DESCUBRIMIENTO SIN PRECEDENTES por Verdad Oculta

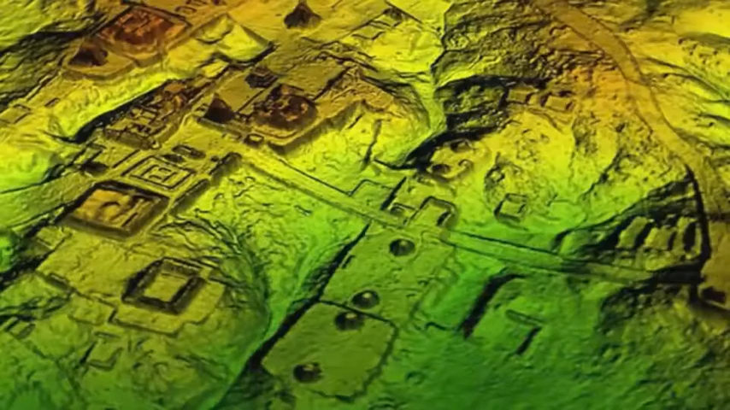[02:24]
Este nuevo descubrimiento es el más importante en 150 años de arqueología maya. La aeronave, con un láser LIDAR,
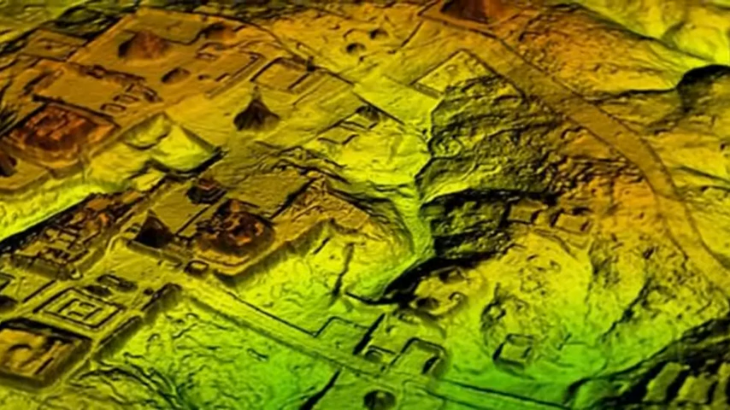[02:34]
produjo mapas tridimensionales de la superficie mediante el uso de luz en forma de láser pulsado vinculado a un sistema de GPS.